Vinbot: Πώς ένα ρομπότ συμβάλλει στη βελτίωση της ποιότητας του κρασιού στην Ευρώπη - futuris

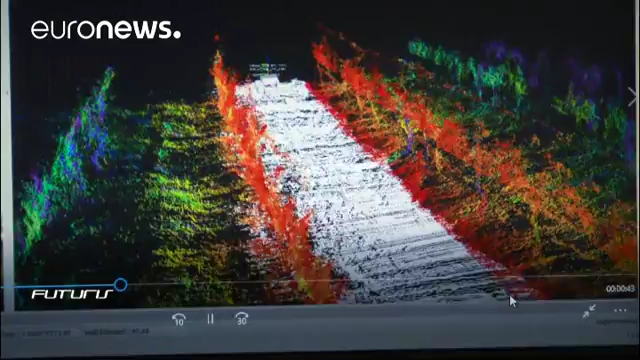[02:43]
Επιτρέπει να εκτιμάται κάθε χρόνο η συμπεριφορά κάθε αμπελιού, καθώς και η ποσότητα και η ποιότητα των σταφυλιών. Αυτό μπορεί να προσφέρει μια τεράστια βάση δεδομένων για τον αμπελόνα που είναι ακριβέστερη από την εμπειρική γνώση.